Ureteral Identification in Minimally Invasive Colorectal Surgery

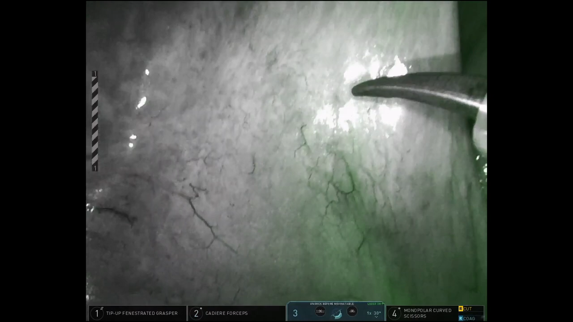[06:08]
but we are able to identify the right ureter's course.